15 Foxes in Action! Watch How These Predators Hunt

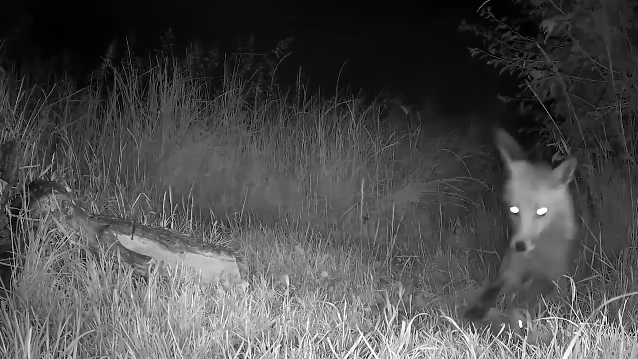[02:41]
as demonstrated in this video during a night ambush by a fox on a rat. The sly predator snatches and kills the rat. During this night footage, it appears that the badger is looking for food,
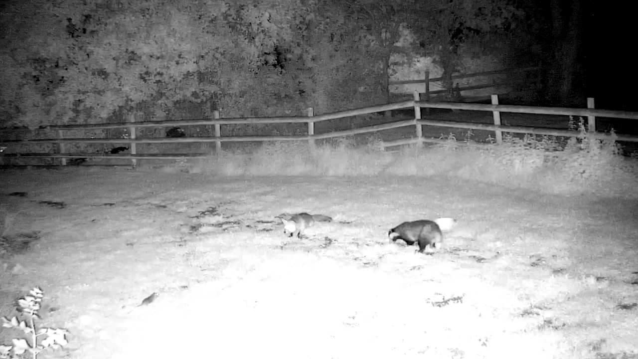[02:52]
but the fox outwits him and runs right past him after he locates and kills a rat.
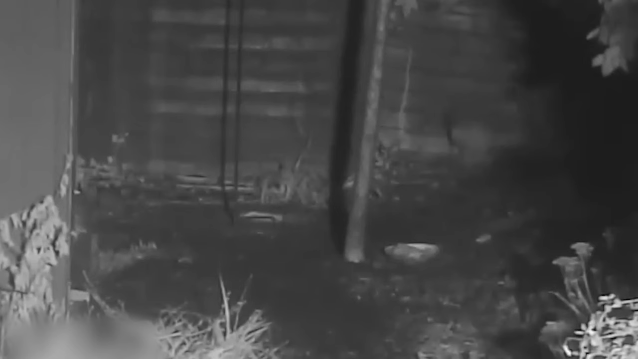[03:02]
Foxes are not liked by many people because they attack their chickens and other farm animals, but when it comes to rats and other rodents, they do everyone a favor by keeping the rat population in check. 13. Fox Attacks Snake This horned snake is on the lookout for a haven.
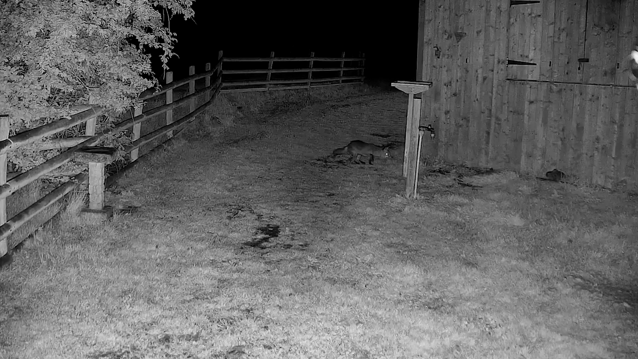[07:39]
Fox Hunts Rabbit This rural fox ambushes a bunny rabbit and kills it. After shaking the rabbit and dropping it on the ground, the fox finally makes up his mind and runs with the rabbit to a more discreet place so he can enjoy his meal.
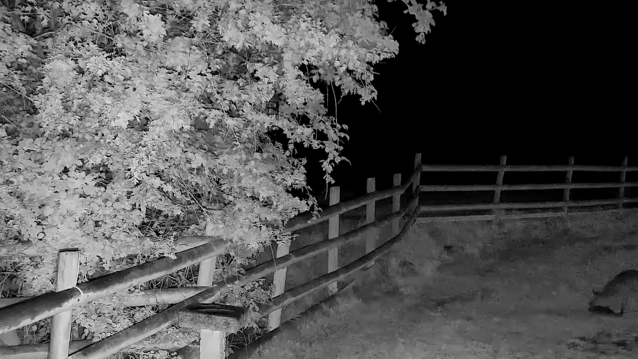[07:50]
Foxes that dwell near the sea consume fish and crabs. A fox will raid trash cans to acquire scraps if they are having difficulty locating food.
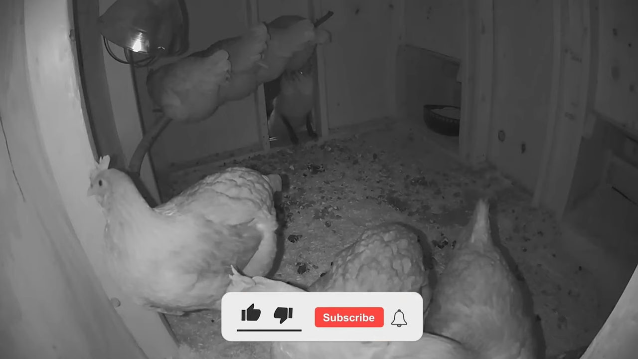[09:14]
In this video, a fox breaks into a chicken coop and manages to kill six out of the hens inside the coop.
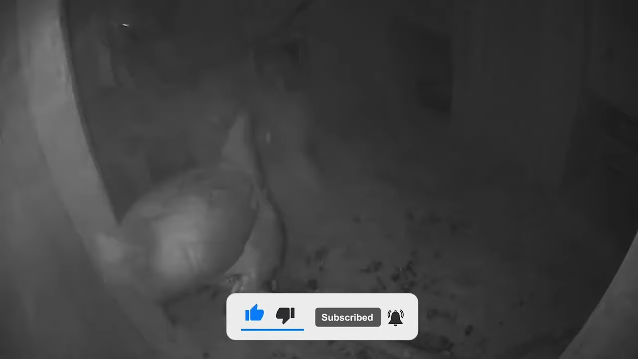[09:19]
You could say it was a great day at the office for the feisty predator.
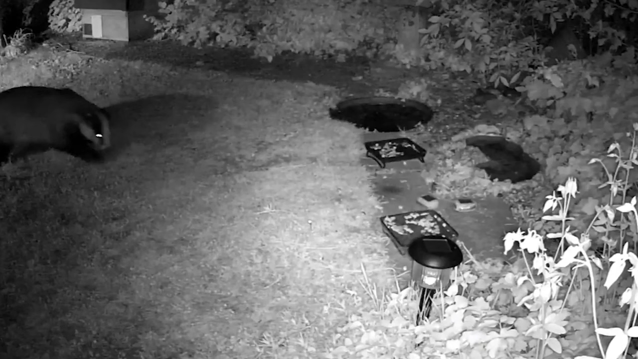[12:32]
The fox is adamant and will not stop smelling and biting the badgers behind. The badger keeps his cool and continues to eat. These two must know each other, because badgers are vicious. And if this badger wasn't familiar with this fox, he would have already jumped him unless the food is that good and he doesn't feel anything.
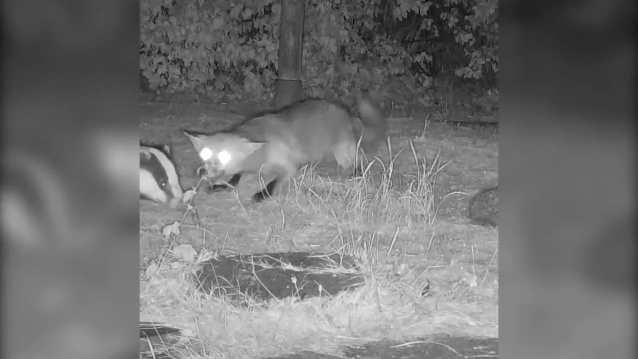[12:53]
Foxes and American Badgers are known to share the same territories, and these two species can even be seen hunting together sometimes. In this video, they don't bother each other while they try to grab a quick bite to eat.
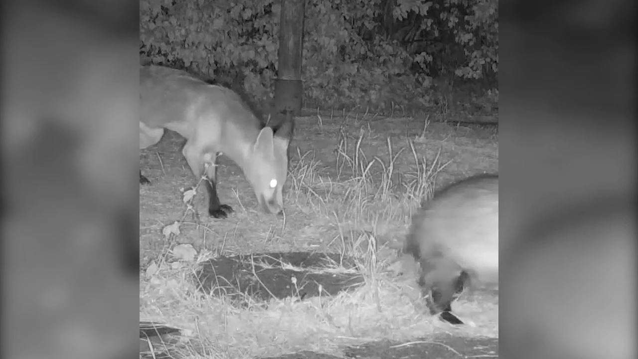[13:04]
6. Fox Hunts Mouse This young fox digs into the ground and throws a mouse over his shoulder before grabbing the little rodent and walking away with his kill.
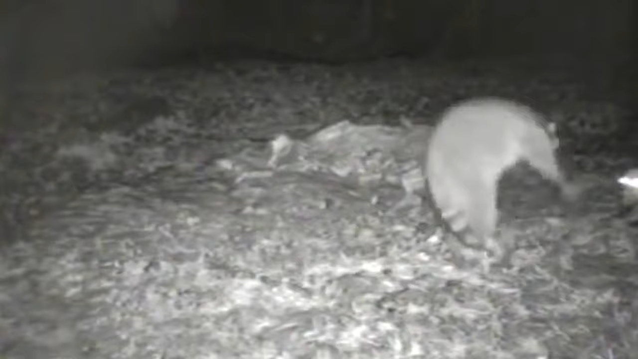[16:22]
This fox ambushes a raccoon at night, and the raccoon makes a lot of noise. The two animals exchange glances, but the fox decides to leave, when a larger fox jumps into the frame to see what's going on. Another fox and raccoon go at each other, but it looks more like they're having some fun. In a real fight, a fox would defeat a raccoon.
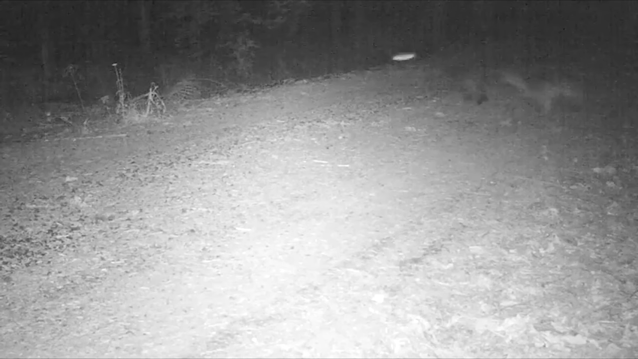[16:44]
Foxes are larger, faster, and stronger than most raccoons. Furthermore, foxes are ambush predators with enormous fangs that may bite into their prey.
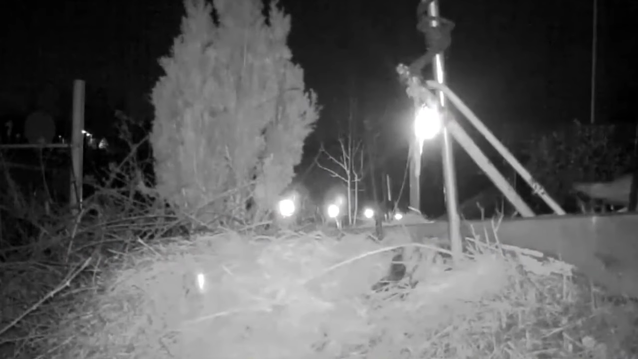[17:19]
This is a battle for the ages, when a fox tries to distract a swan by moving around it and bolting and grabbing one of the cygnets. Two. Fox attack a possum. In this video,
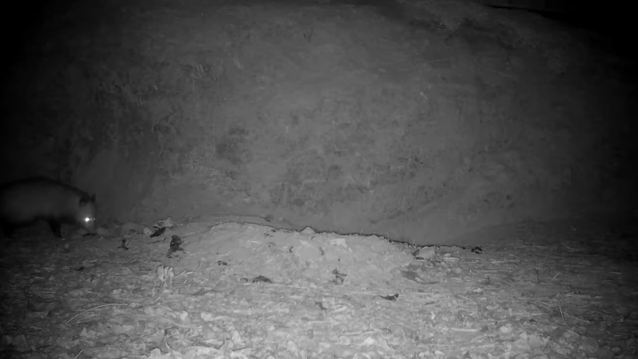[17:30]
the fox family has taken up residence in a groundhog den in the ground inside and under some shops in Tennessee. They had a den elsewhere and moved them to the shop of the man filming this video a few days before the video was taken. The man filming did not interfere with them in any way, except for the trail cameras. Foxes changed ends for multiple reasons.
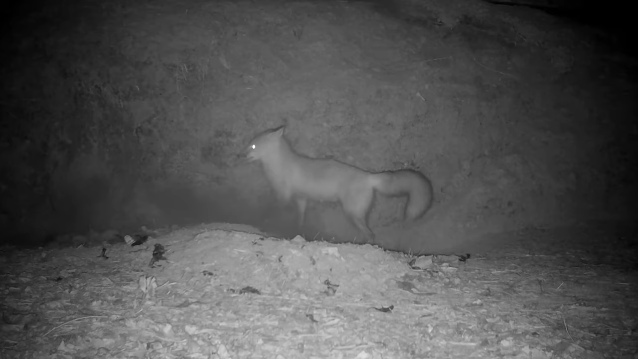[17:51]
They may be trying to escape parasites like fleas, lice, mites, flies, etc.
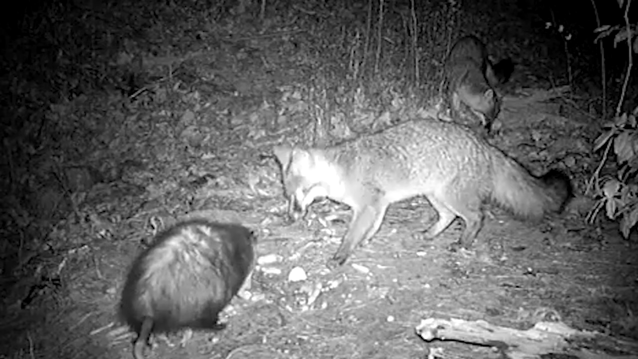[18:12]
But when the fox takes a whiff of the opossum, he tries to bite it before moving away abruptly. Being cautious, not seeming to know that the opossum can't really harm him. On top of that, he has a friend with him, so it's two against one. Another fox chases a fox away when both animals meet in an open field in the dead of night.
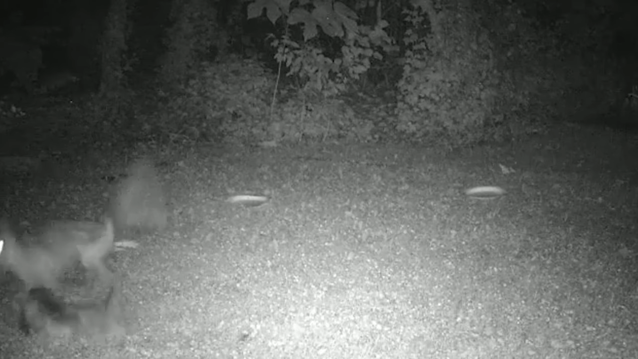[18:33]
The fox is the opossum's main predator and opossums do not like encountering foxes, because their lives depend on it. 1. Fox Attacks Pigeon.